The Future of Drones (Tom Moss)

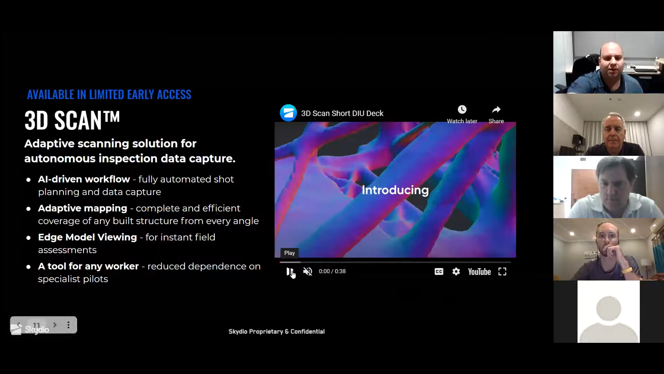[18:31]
So one of the unique aspects of our drones is because we made a bet on vision as our system for how we navigate around the world, as opposed to
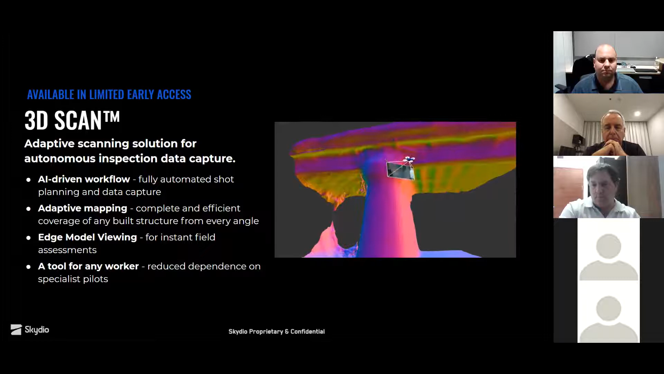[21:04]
Kind of hard to understand, but the drone is basically building a completely accurate photogrammetry recreation of the asset that you can then interact with through a web viewer and kind of have this extremely accurate reproduction of a digital reproduction, which then you can annotate issues on, you could run change detection on, crack detection, rust detection, other kinds of functionality on the back end to really help you get a very accurate,
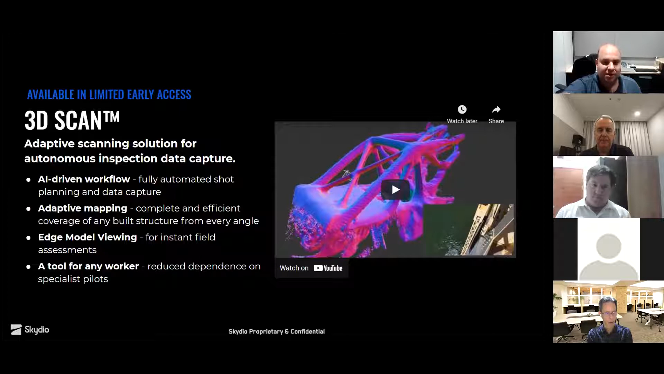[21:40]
up-to-date model of any kind of piece of infrastructure. And,